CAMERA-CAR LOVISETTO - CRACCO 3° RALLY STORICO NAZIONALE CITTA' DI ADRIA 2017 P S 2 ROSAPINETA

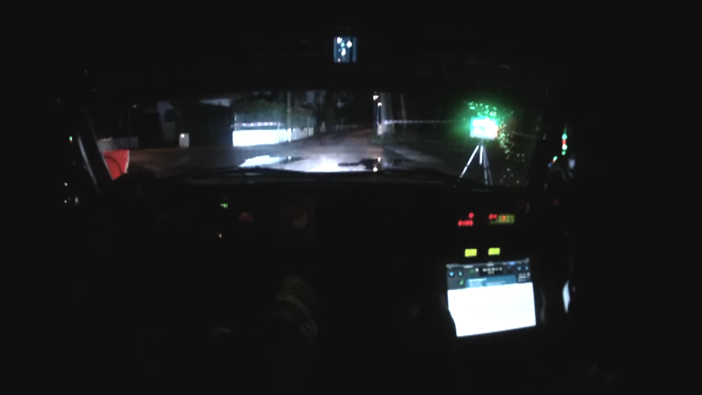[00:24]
5, 4, 3, 2, 1, Fai! 100, al pivio sinistra 3, 50, al pivio destra 3, sotto, 50, sinistra 6, destra 6,
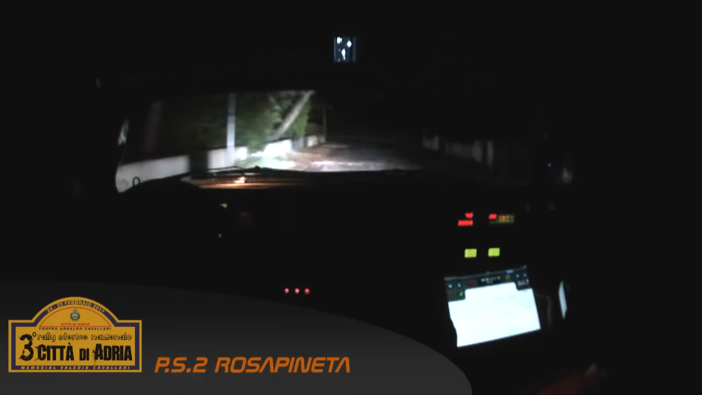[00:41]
80, sinistra 3, al fondo sinistra 3, 50, sotto,
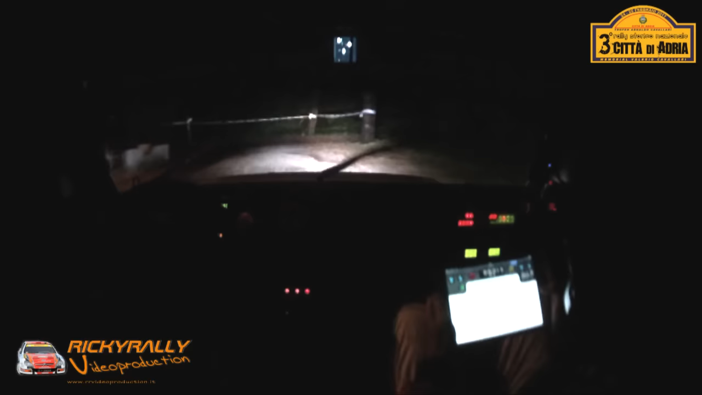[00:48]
al cartello destra 4 chiude l'arca,
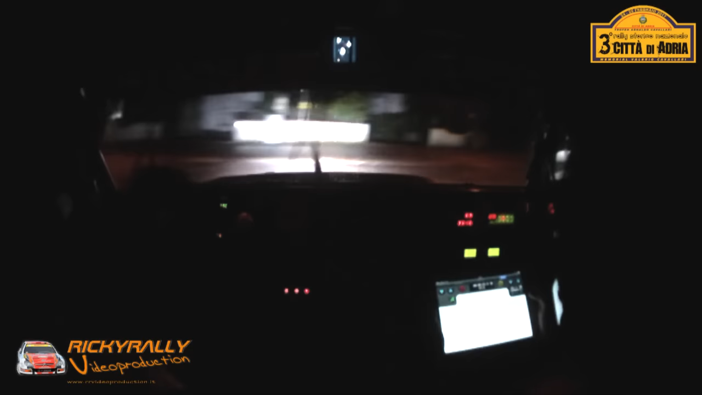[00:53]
sinistra 6, tossata lunga, 50, sinistra 6, tossata sta in centro, 80, alla rotonda destra 4, lunga chiude, alla fine, 200, tosso sta in centro, stacca 20, e al pivio sinistra 4, pivio sinistra 4, 200, sinistra 6, 200, ai cartelli pivio sinistra 4,